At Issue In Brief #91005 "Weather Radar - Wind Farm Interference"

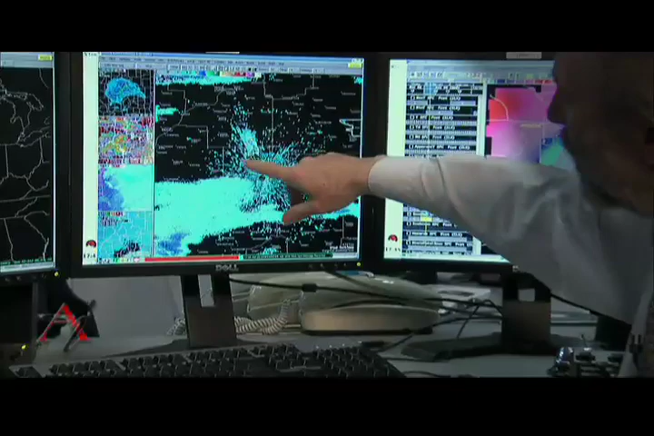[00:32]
We had theorized that there would be some reflections from the
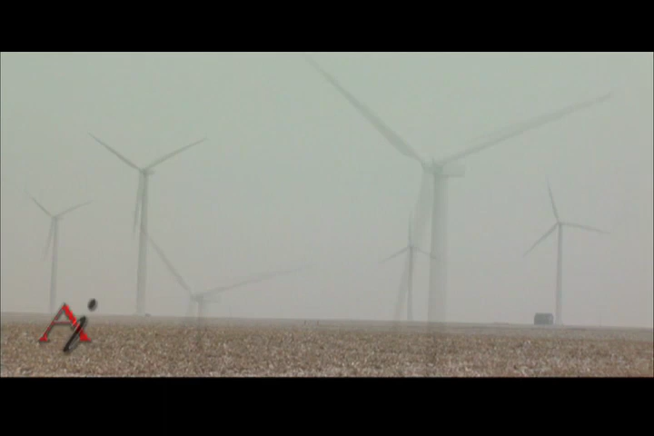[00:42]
wind turbines because they were so close to the radar. And when they actually started an operation, then that's when we saw the scope of the situation.
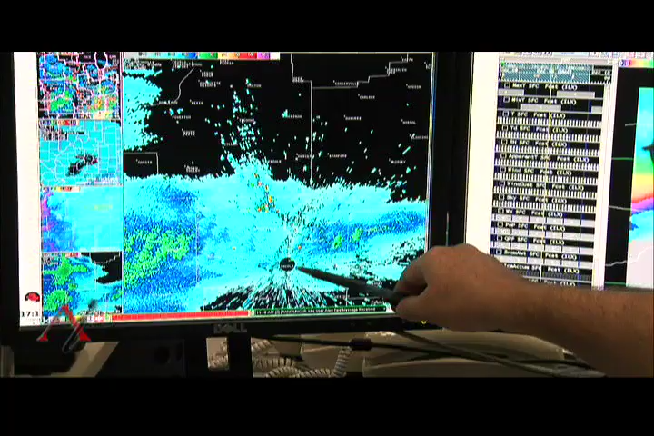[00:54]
The black circle here is where we are in Lincoln, where the radar is. But off to the northwest, about anywhere from 8 to 16 miles out, we see these very what we call high reflectivity areas.
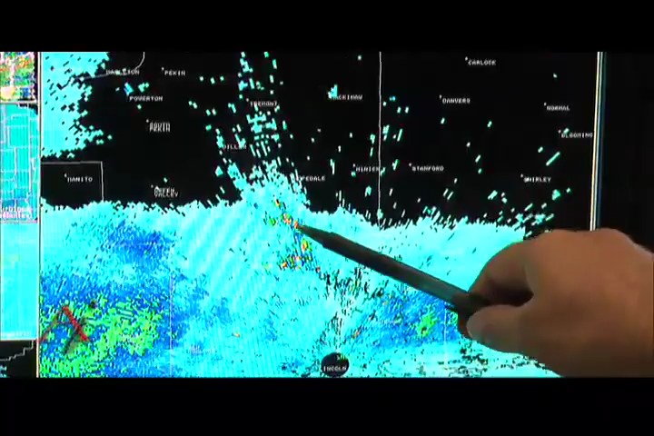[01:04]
You've got lots of yellows and reds in small areas.